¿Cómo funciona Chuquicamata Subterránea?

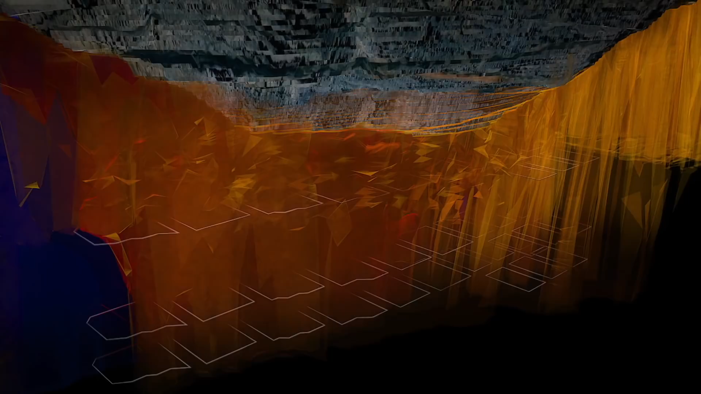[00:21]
A través de unidades de explotación de dos macrobloques, con un área aproximada de 35.000 m2 por macrobloque, y una altura en el primer nivel de explotación de la mina,
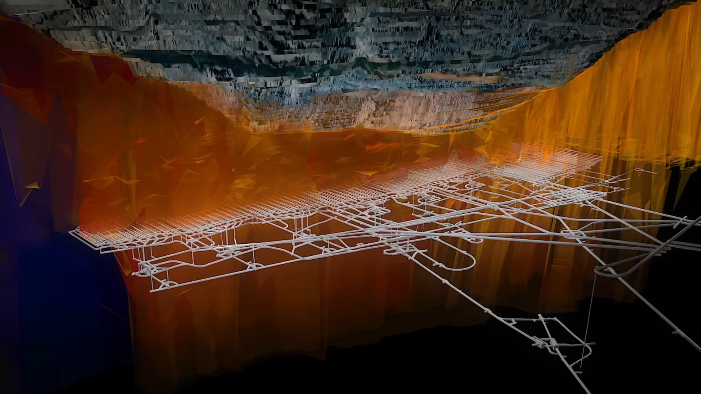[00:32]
que varía entre los 200 y 400 metros, dependiendo de la profundidad del rajo. Ya estamos en la mina.
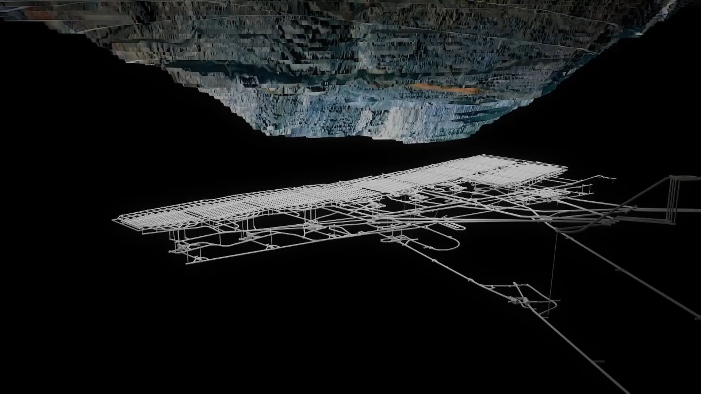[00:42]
Primero se realizaron las obras permanentes, el túnel de acceso bidireccional, el túnel de transporte principal, el túnel de inyección de aire y el pique de extracción de aire. Y luego se construyó el BIS, o Barrio Industrial Subterráneo, junto al primer nivel de explotación de la mina.
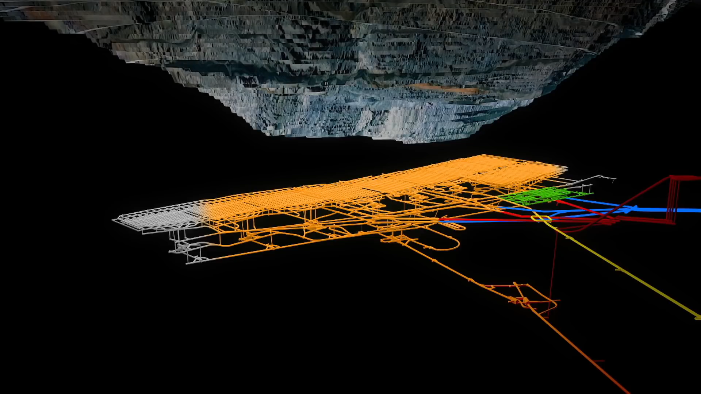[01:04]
Ahora nos acercaremos a una unidad de explotación, cada una formada por distintos subniveles, como producción, chancado, hundimiento y preacondicionamiento.
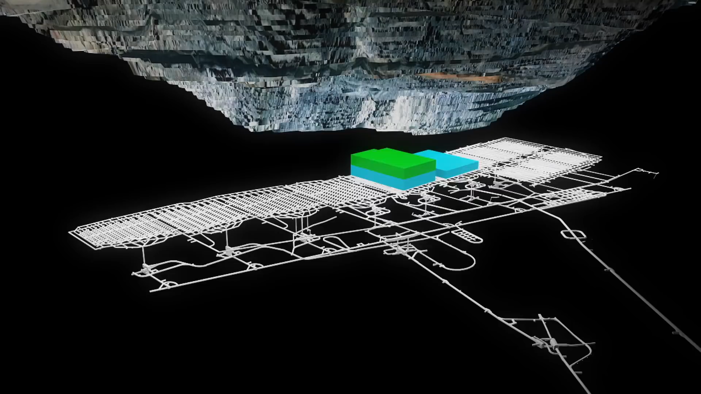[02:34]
Los macrobloques se explotan simétrica e intercaladamente desde el centro hacia los costados. Primero, el macrobloque sur 1 y el norte 1, como un macrobloque doble.
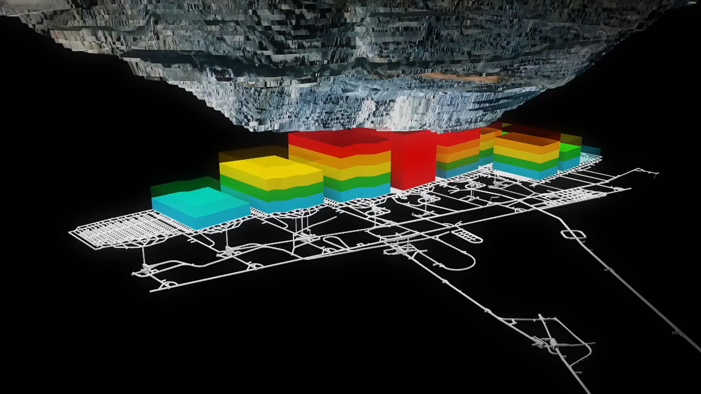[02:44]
Después, se inicia la producción del macrobloque norte 2 y sur 2. Y así, cada 12 meses, se comienza la explotación de nuevos macrobloques. Para llegar al régimen de 140.000 toneladas día,